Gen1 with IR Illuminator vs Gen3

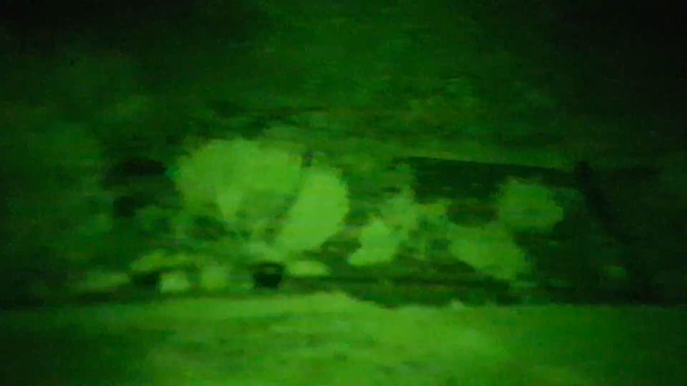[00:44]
lights it up considerable it's got three
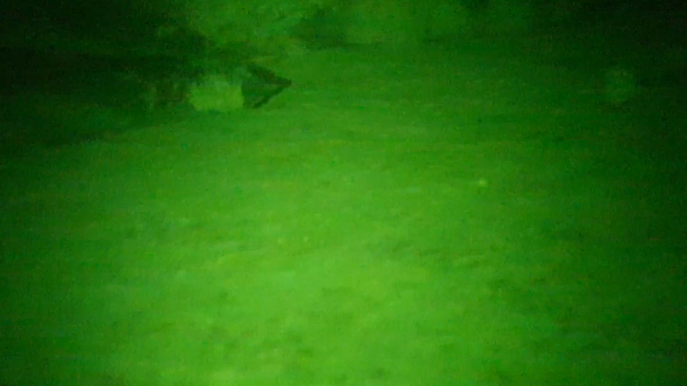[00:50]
different settings on it I won't turn it off it's off on that's
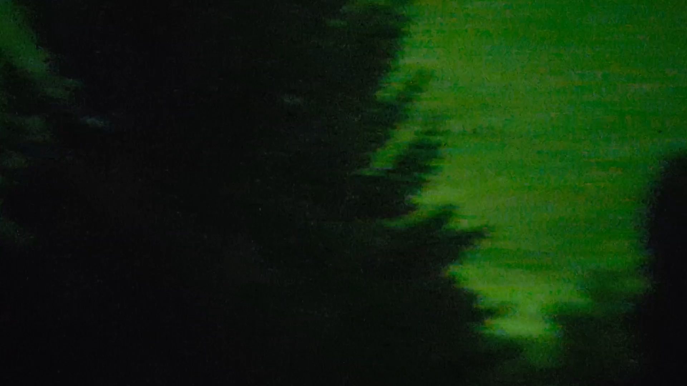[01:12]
this is what it looks like out here with really no illumination if I turn on my infrared
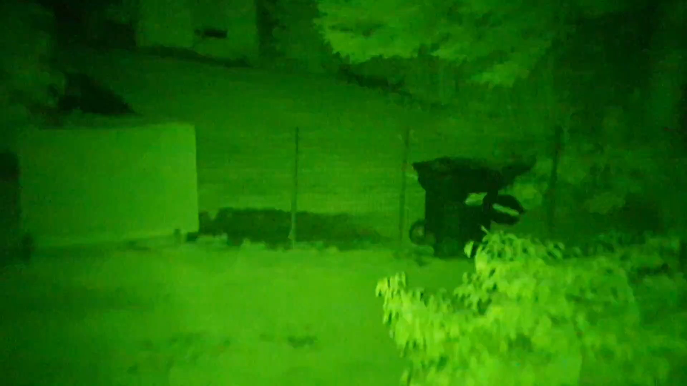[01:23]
flashlight or source our settings on it I can turn it down medium and that's
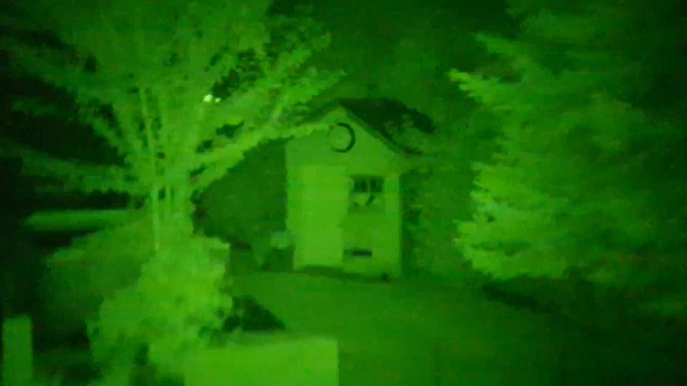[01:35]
probably 50 yards away that small shed over there
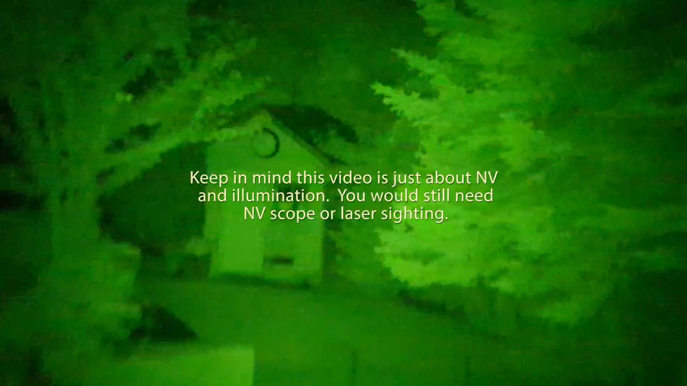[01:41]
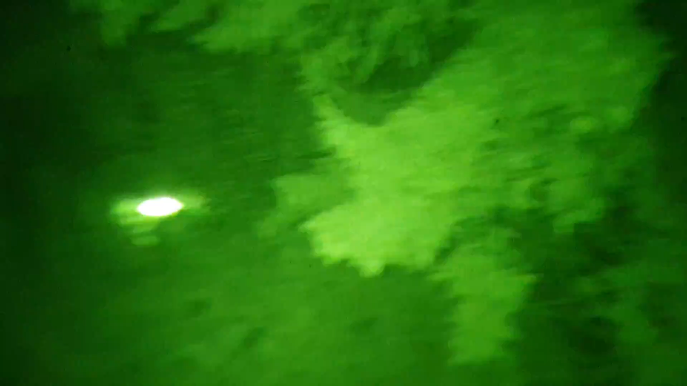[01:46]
whoa I just went past my antenna that's what that flash was antenna these trees
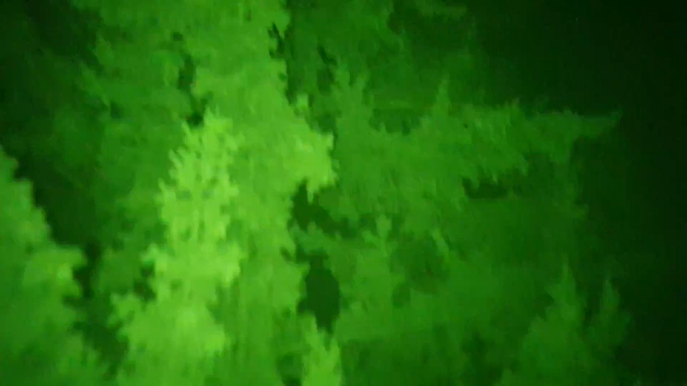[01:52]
it's a pretty big tree there but
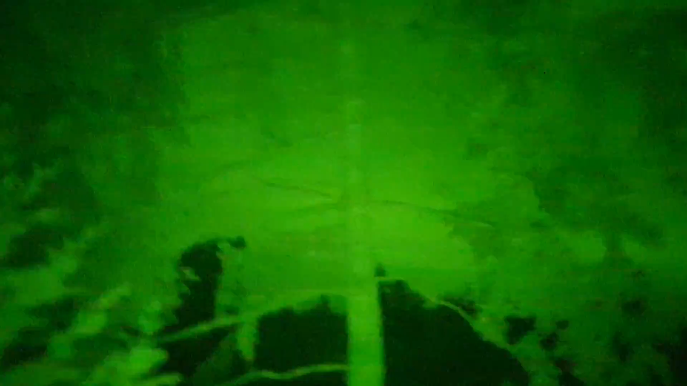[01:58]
close-up this really
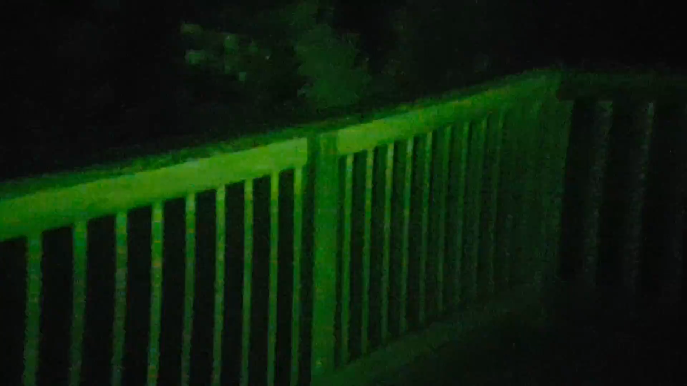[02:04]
reflects so I turn it down to the low setting walk on my balcony
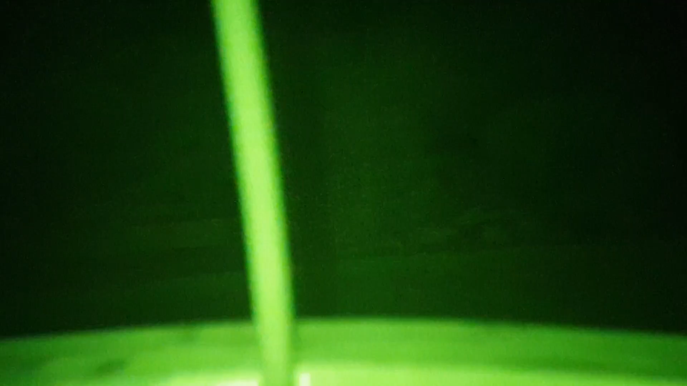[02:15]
but this is really good gen 3
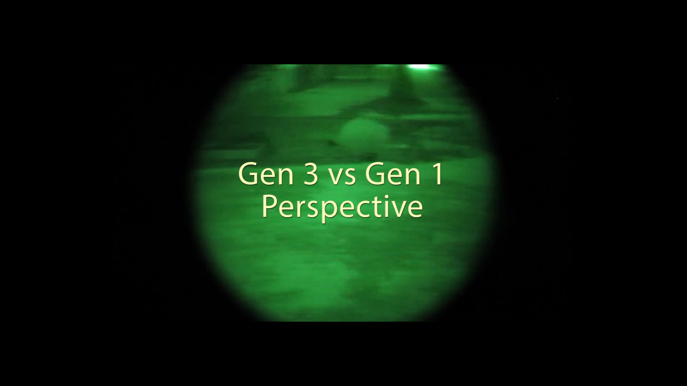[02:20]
and those house lights are about 150 yards away they're really bright okay this is